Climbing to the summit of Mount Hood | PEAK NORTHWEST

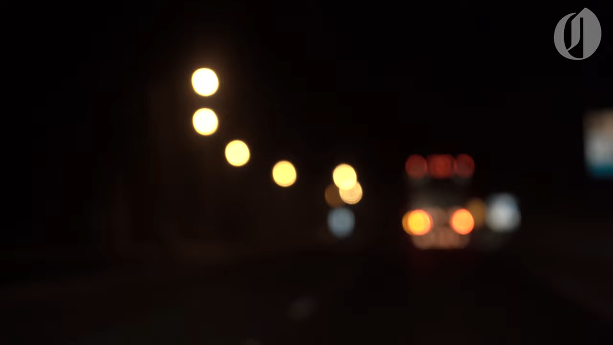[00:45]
All right folks, it is 1 07 a.m. We're driving through Sandy on the way up to Mount Hood.